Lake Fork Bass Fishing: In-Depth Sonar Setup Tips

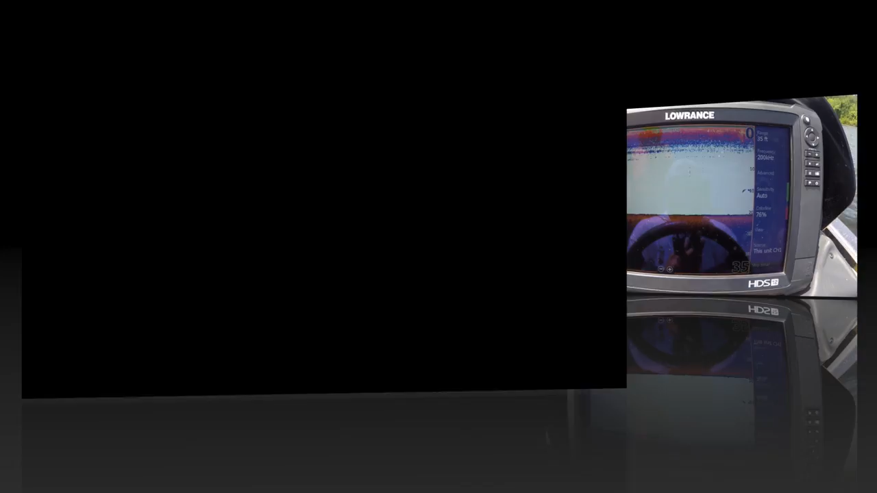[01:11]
All right guys, so here we are. These are my Lowrance carbon units, but a lot of these settings will apply to most electronic units, especially just about every model of Lowrance that you can think of.
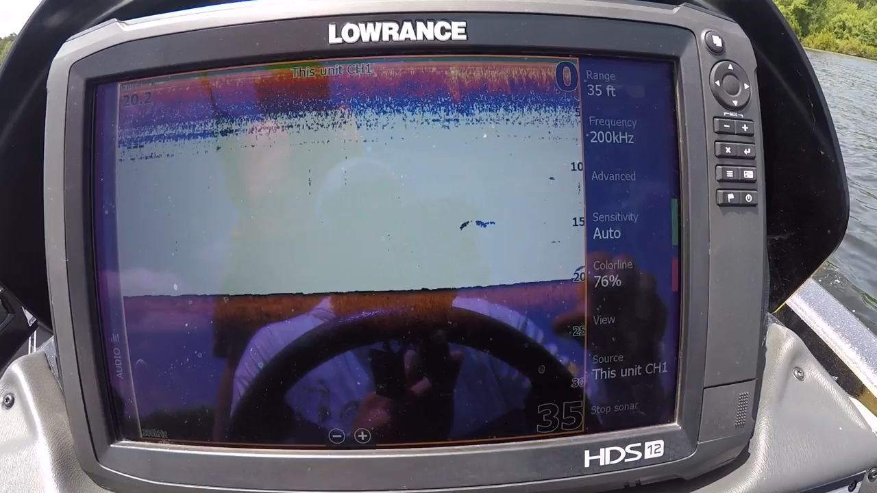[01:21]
So first thing we want to do, let's go to menu by pushing the page button up here.
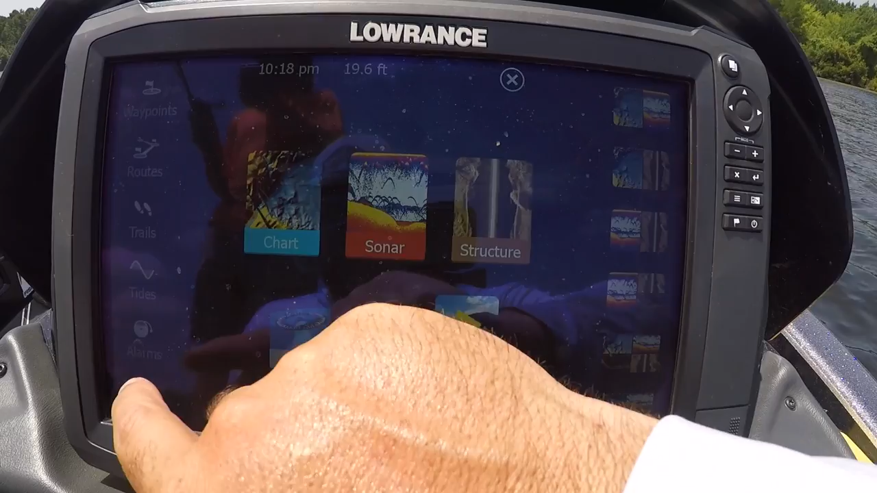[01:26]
We're going to go into settings and then we're going to go into sonar and then we're going to go into installation.
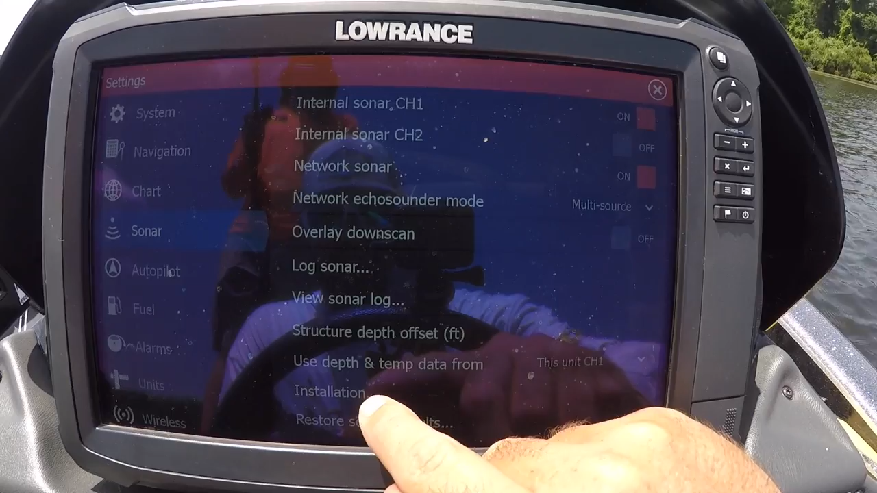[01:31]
Now this will apply more to your front graph on the bow of your boat, but source this unit channel one. So what you'll see, this says ACS carpet channel one. They're both channel one. This graph is only set up to read off of my rear transducer, but your front graph, your bow graph will have an option to read the back transducer or the transducer that is mounted in your trolling motor head itself.
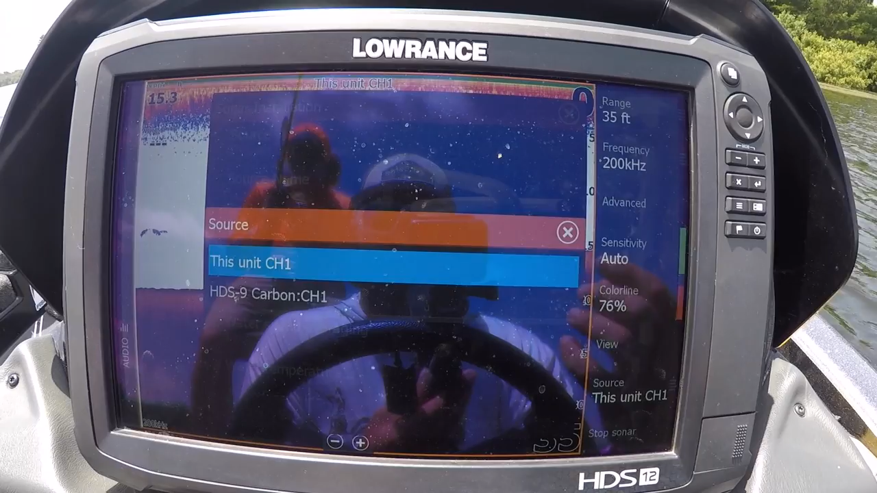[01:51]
Now, most of the transducers mounted on your trolling motor head are not going to give you down scan side scan, only going to give you sonar and mapping.
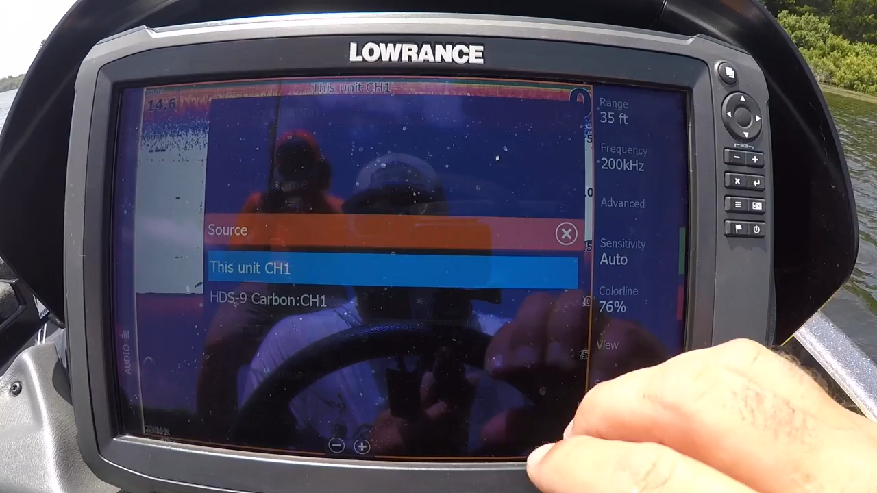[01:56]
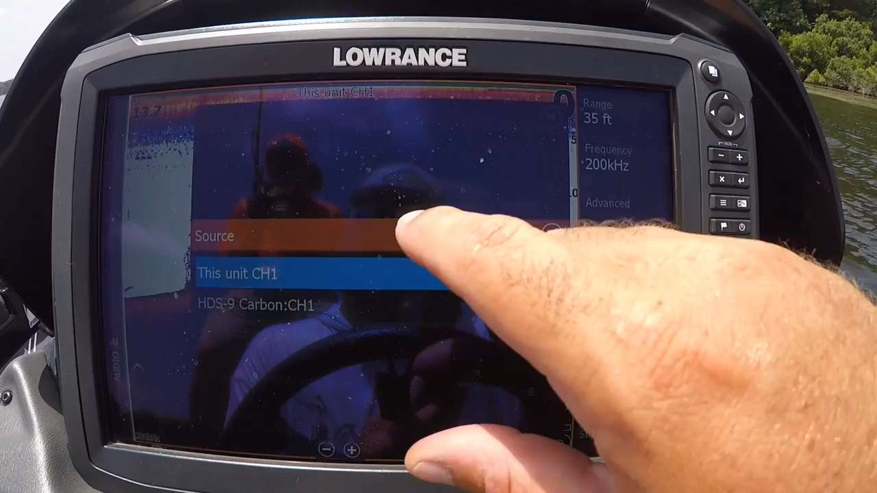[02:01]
But for me, I always choose this unit on my front graph because I want that sonar shooting directly under the front of my boat for when I'm doing vertical fishing.
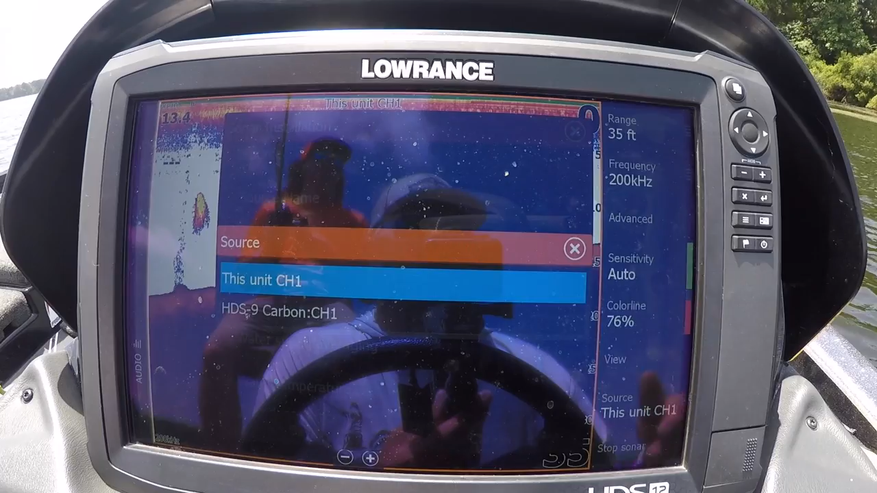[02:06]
Fishing mode, general use will get you done.
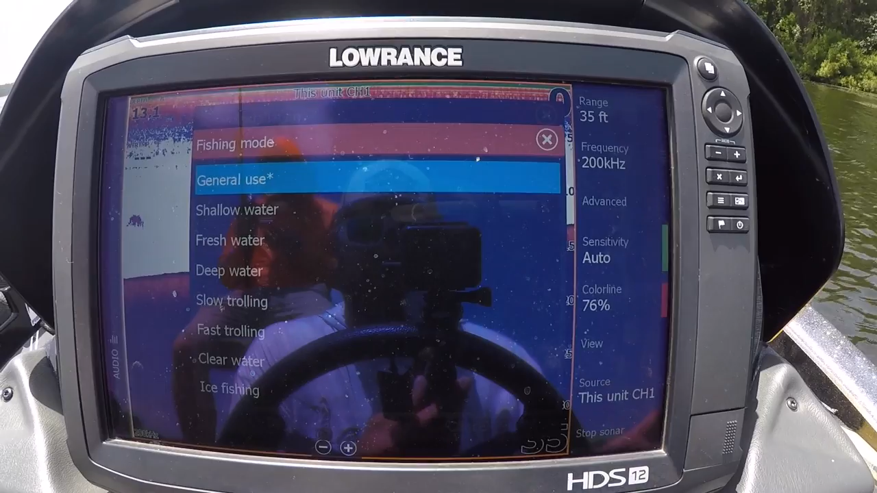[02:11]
For bass fishing guys, general use is all you need to know.
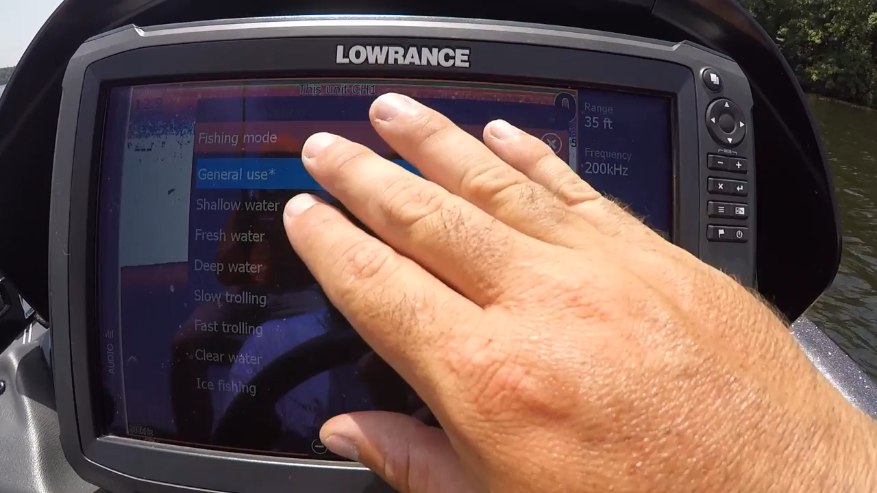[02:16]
They have deep water, fresh water, salt water, shallow water, slow trolling, fast trolling, clear water, ice fishing. This unit will do anything you want it to do, but these units are made as they come out of the box for bass fishing. That is the target audience. That's the most of the people
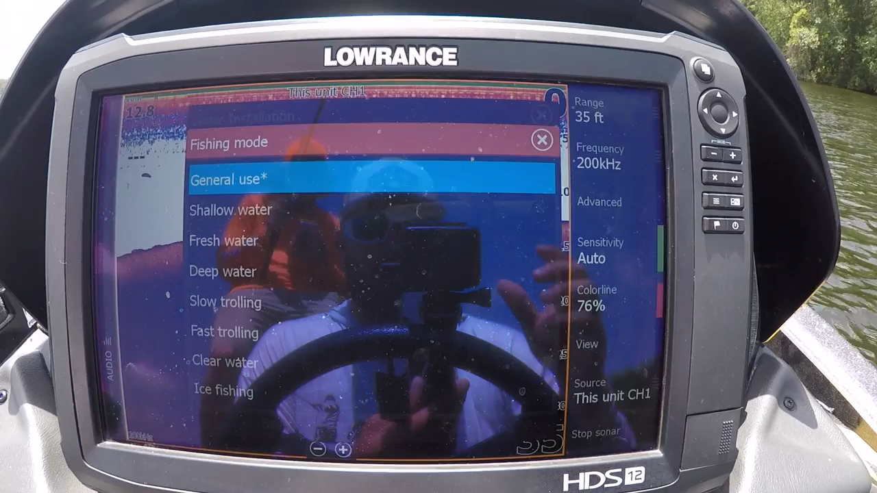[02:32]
that are using these units are going bass fishing and these units kind of come ready set up for bass fishing.
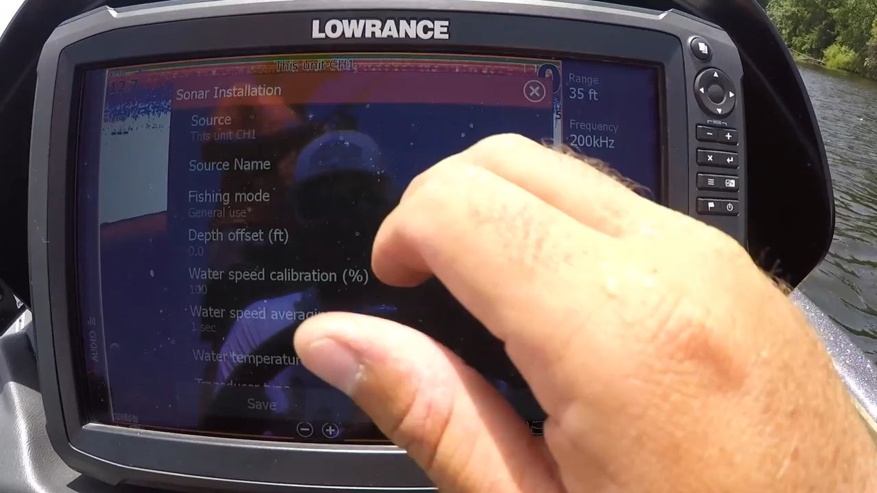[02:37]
So general use is the best setting you can pick for bass fishing purposes.
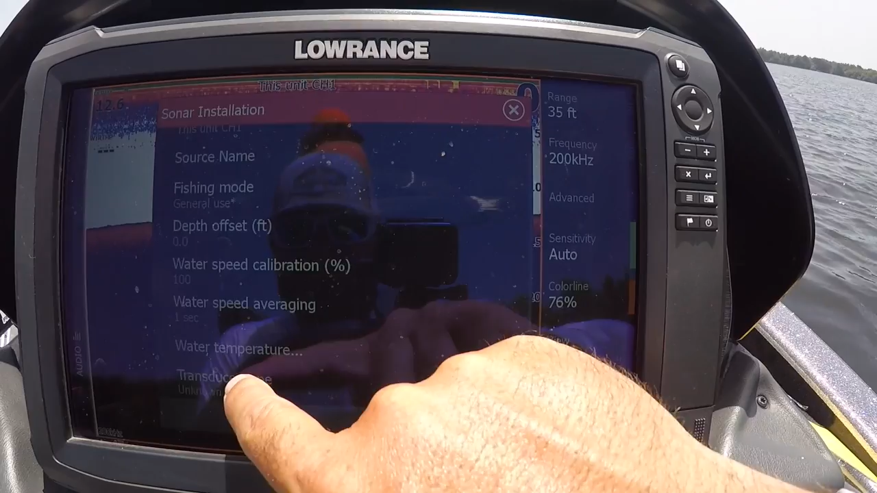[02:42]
Transducer type, guys, I've never known exactly what type of transducer I have. I've always selected unknown. I've never had an issue with it. If you are having some type of issue and you're trying to troubleshoot it yourself,
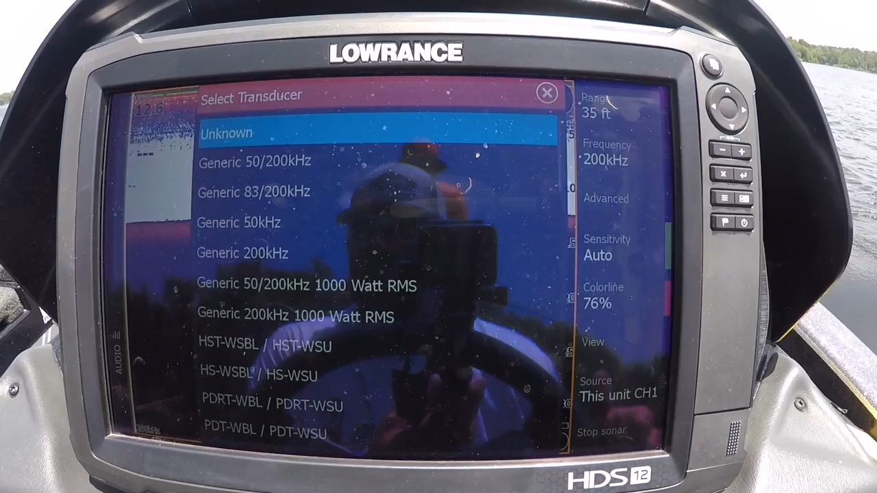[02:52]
one of the first things you want to look at is you want to do some investigating,
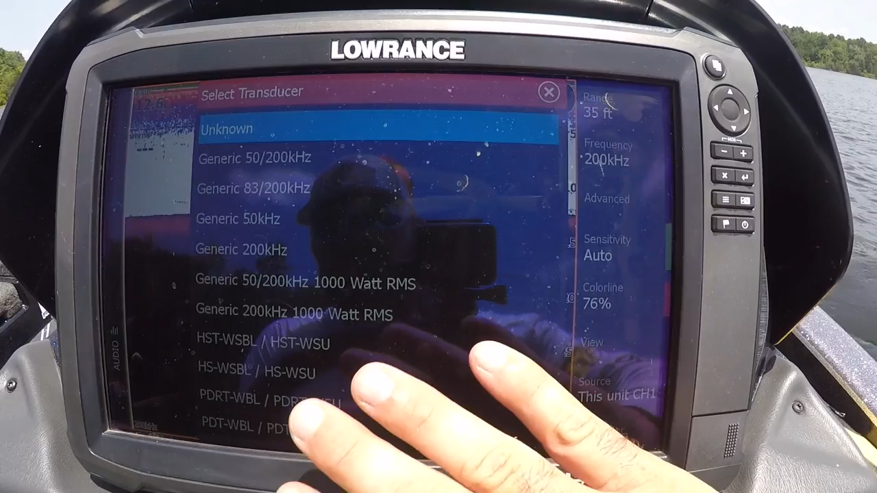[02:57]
find out exactly what type of transducer you have, and then if you're having issues getting your graph to read clear, you're getting a lot of interference.
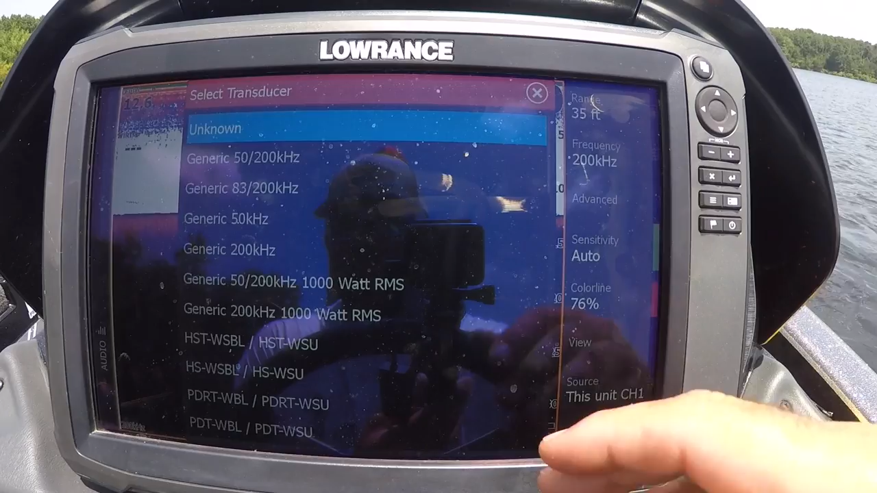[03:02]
Make sure you get the right setting on your transducer type.
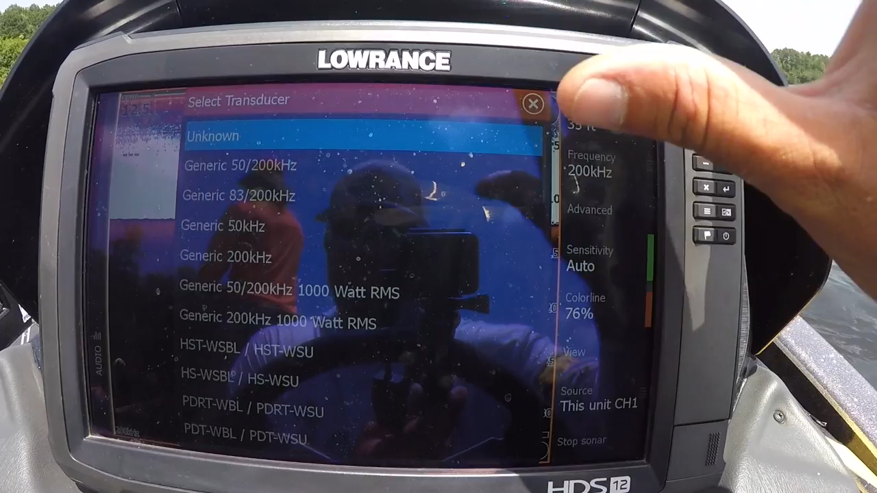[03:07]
Myself, I don't have any issues and I don't know what my transducer type is, so I simply select unknown.
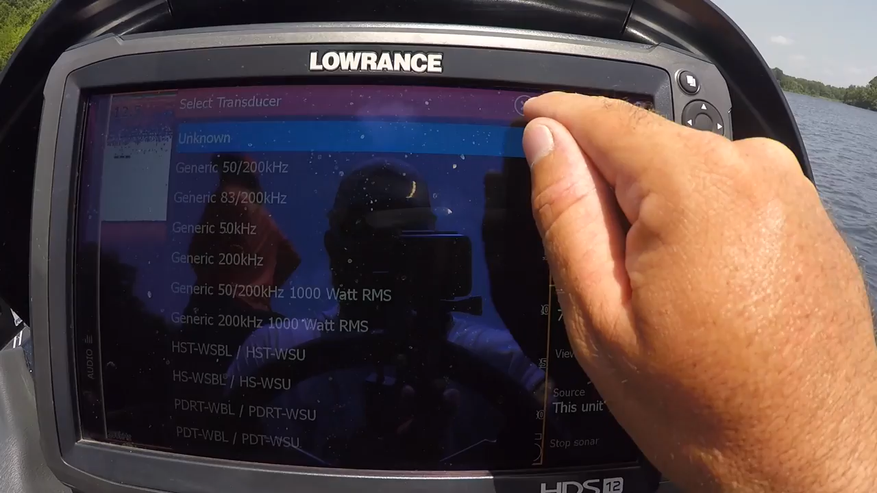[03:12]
All right, so now I'm going to exit out of installation. Now we're going to talk about our settings over here. Now one of the unique things, I'm just going to start from top to bottom kind of take you guys through all of it.
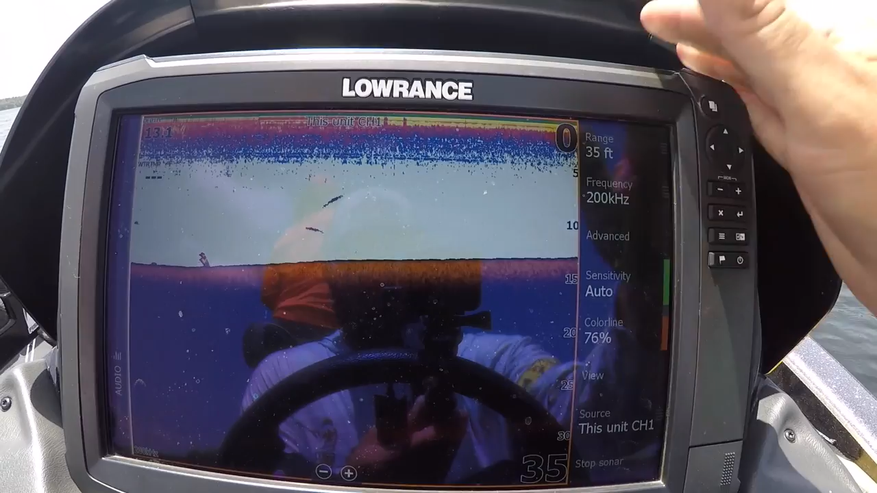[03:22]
The depth range is really important. Right here we're sitting in about 12-13 foot of water, but you can set the range right here.